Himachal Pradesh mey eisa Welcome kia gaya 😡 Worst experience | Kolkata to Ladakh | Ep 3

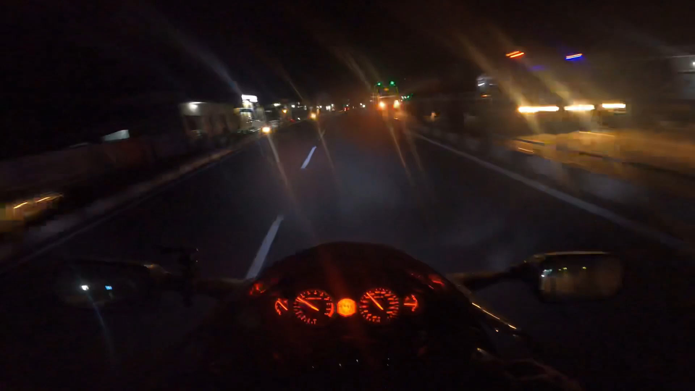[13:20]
ये देखो कैसे भाग रहा है वो, विदाउट हेलमेट, ना ग्लव्स, ना शूज, ना कुछ। अरे तेरी कोई जरूरत नहीं है भाई, आराम से, ना जान ना पहचान मेरी जान है। लेकिन भाई इधर एंटर करते ही ऐसा सीन देखने को मिल गया, सोचा नहीं था कि इधर भी ऐसा होगा।